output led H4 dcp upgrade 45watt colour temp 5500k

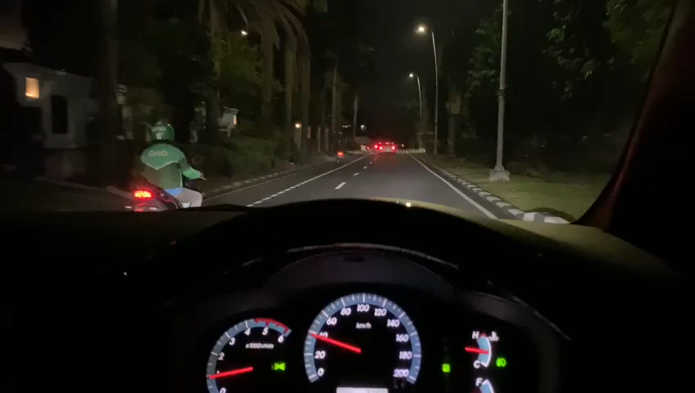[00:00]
Oke, headlamp H4 LED dari GQNS Pakaian dalam kotak
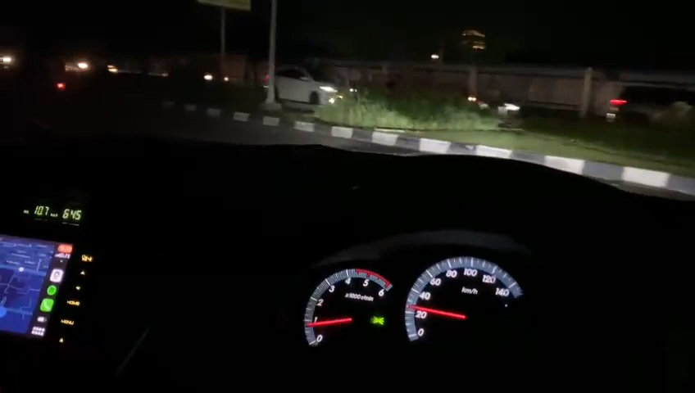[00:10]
Ini settingannya gak diubah apa-apa dari yang halogen sebelumnya Ya rasanya masih kurang naik dikit sih Tapi untuk headlamp ya better, kebaik dibandingkan dengan halogen ya jauh improve Untuk LED, foglamp juga Tiga warna, putih kuning Putih kuning, foglampnya masih kerendahan